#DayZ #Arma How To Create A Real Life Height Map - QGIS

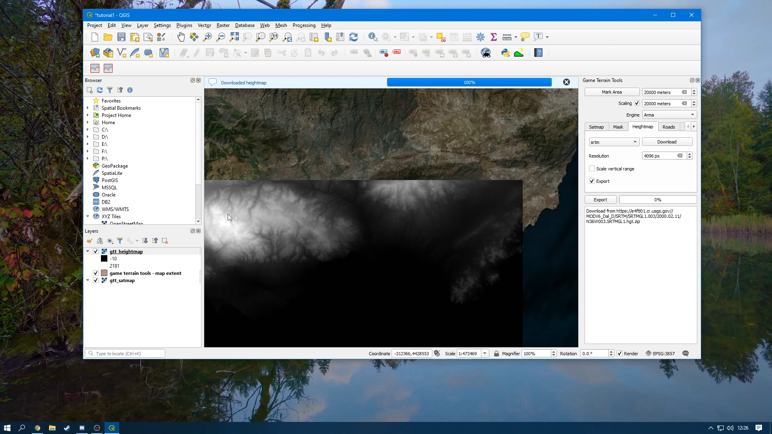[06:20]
then it's going to give you this map here this is the height map so the white parts are actually the highest parts of the height map and then the black parts of darkest we're going to now click the export button once that up at the top is done and now what we have to do is we have to wait for the height map now over here it will say exported finished or exporting has finished now that it says export done you